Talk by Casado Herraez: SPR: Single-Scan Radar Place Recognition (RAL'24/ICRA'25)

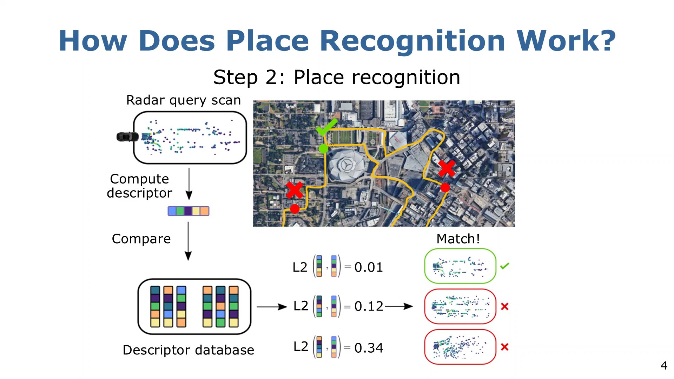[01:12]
The most similar descriptors will belong to the same place, while the most dissimilar ones will belong to non-matching locations. Most people leverage lidars for such a task. However, apart from being sensitive to bad weather scenarios, they have one main inconvenient. They are subject to high prices, and for parking scenarios where a 360-degree view of the environment is necessary,
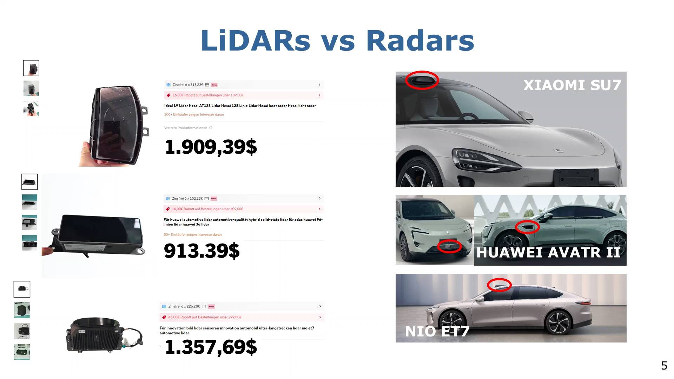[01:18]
having multiple lidars may not always be feasible. On the contrary, radars are already included into consumer vehicles today.
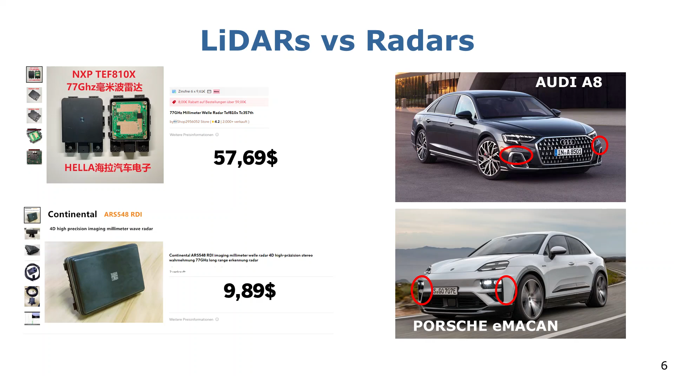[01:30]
They are resilient to bad weather and come at a much lower price than lidar sensors. However, not everything is easy with radars. Their main problem is that they are sparse and noisy, making it challenging to perform pre-recognition with them.
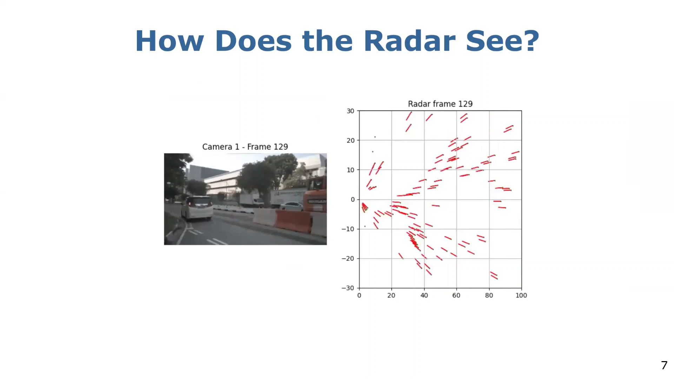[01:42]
However, they provide additional information, such as Doppler velocities, that can be used to remove dynamic object outliers and the radar cross-section, which provides information about material properties, angle of incidence, and reflection power.